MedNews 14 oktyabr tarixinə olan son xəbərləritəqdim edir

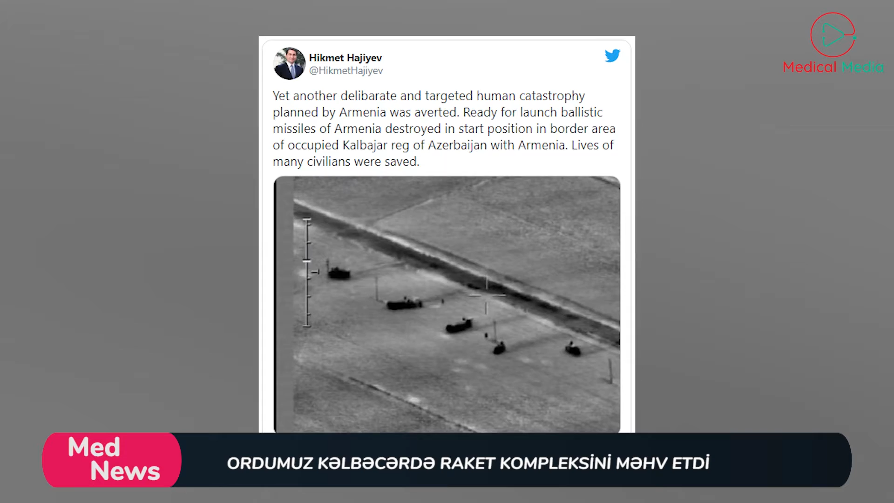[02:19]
Oktabrın 14-də gecə saat 1 radələrində Azərbaycanın işğal olunmuş Kəlbəcə rayonu ilə yaxın sərhəd zonasında Ermənistanın bir neçə əməliyyat taktiki balistik raket kompleksinin start mövqeyində yerləşdirilməsi müşahidə olunub.
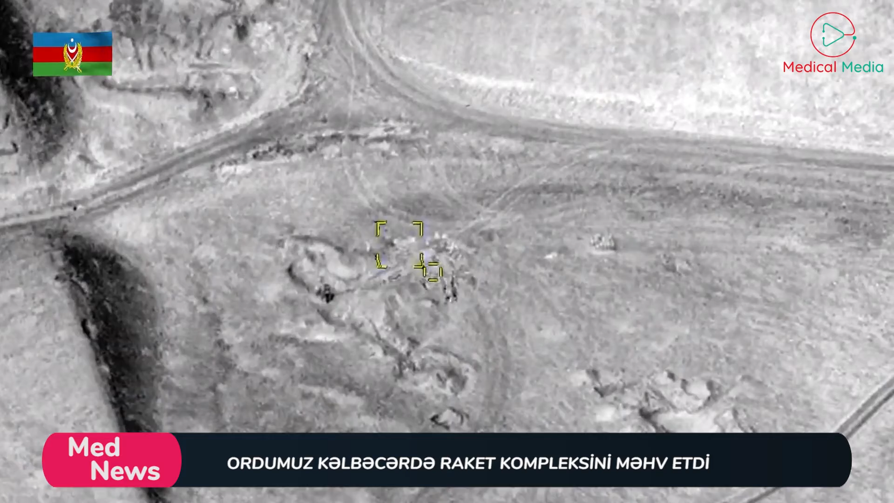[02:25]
Medical Media Müdafiə Nazirliyinə istinadən xəbər verir ki, bu ərazidəki raket kompleksləri Azərbaycanın Gəncə,